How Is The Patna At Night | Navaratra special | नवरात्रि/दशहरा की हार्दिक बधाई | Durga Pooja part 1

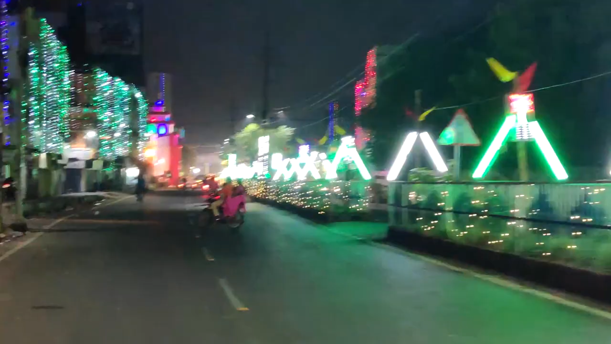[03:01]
हम लोग यहां से आगे पढ़ चुके हैं और यह हम लोग अब राजंदर नगर ओवर ब्रीज के नीचे उसी रोड पर जा रहे है जो कि एक स्टेट हाइवे है और यह आप अभी ज
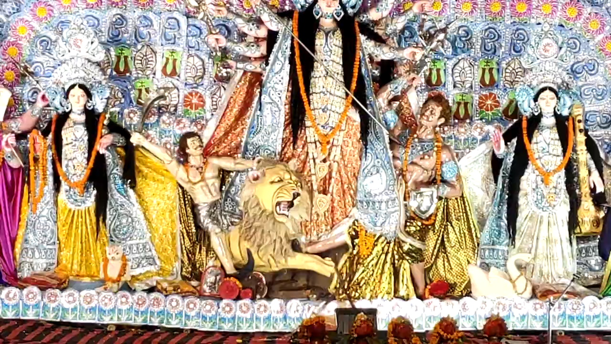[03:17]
के नीचे बगल में जश्ट वहीं की एक मंदिर का है और
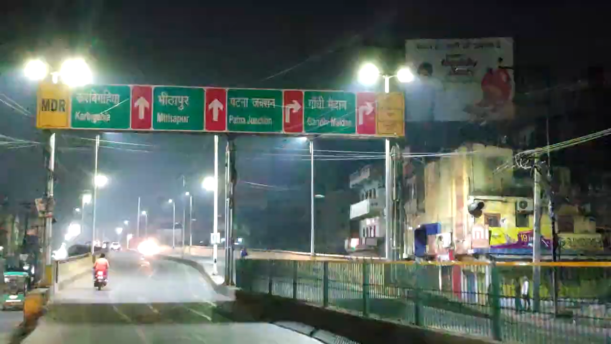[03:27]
अब हम लोग यहां
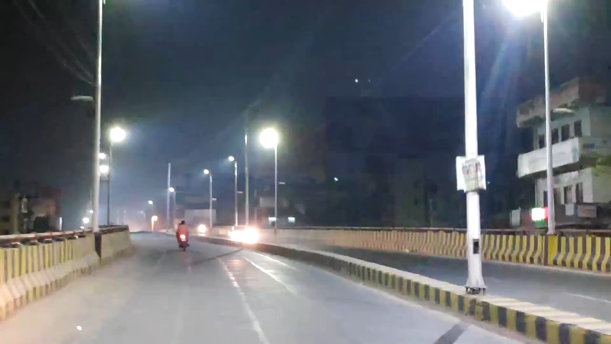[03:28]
से चेना टर्पूल होते हुए स्टेशन
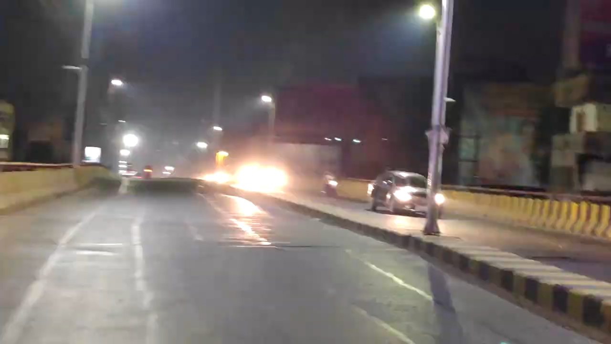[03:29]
के तरफ बढ़ रहे हैं और आप
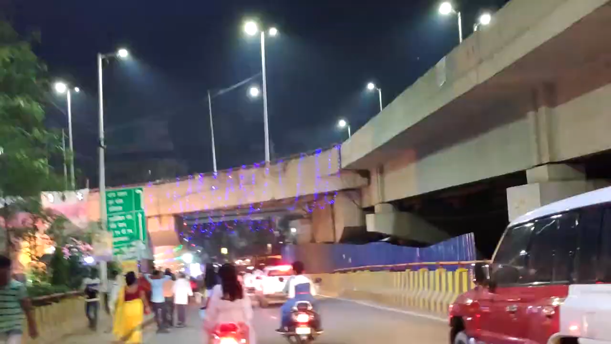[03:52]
टेशन एरिया के कॉर्णर पर पहुंचने के बाद